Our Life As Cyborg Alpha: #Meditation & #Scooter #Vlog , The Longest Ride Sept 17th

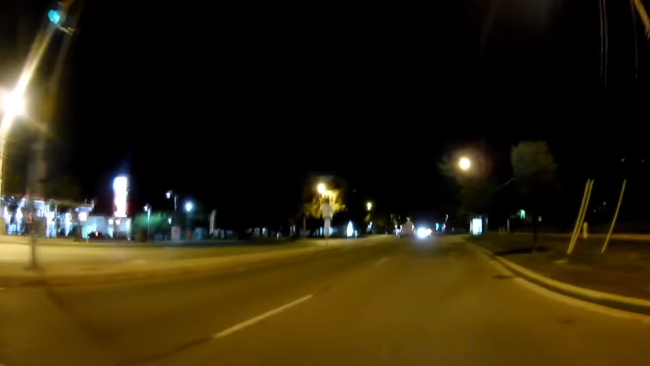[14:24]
With a bit more, uh, wind, we're trying a night ride, uh, shoot on the GoPro that I'm on my way home from my parent's house after dinner. So this is my commute now.
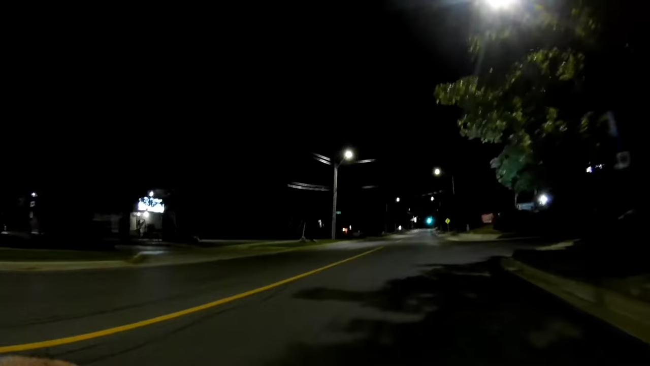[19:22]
So I have to take my hand off the accelerator or the finger because the finger does the acceleration. Now this is the tricky part. We're going uphill. And to do proper balancing, I'm in the opposite way. Now this road has divots in it. So that's just what makes it look more difficult.
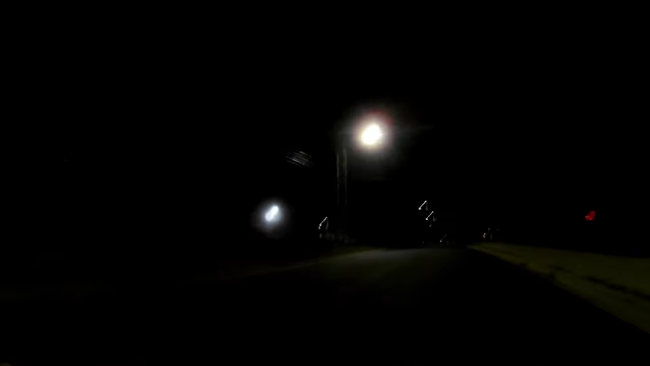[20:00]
That's not bad. You have to approach them with the right speed. If you're too slow, they become too significant. Too fast and it bounces you off the scooter. And here we are. We're at my place.
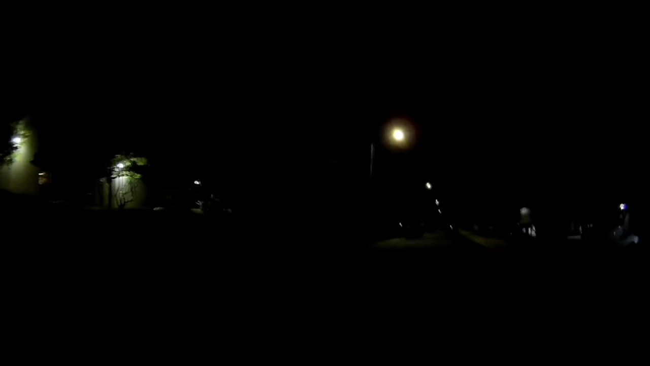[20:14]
We've more or less seen a round trip. I'll come in.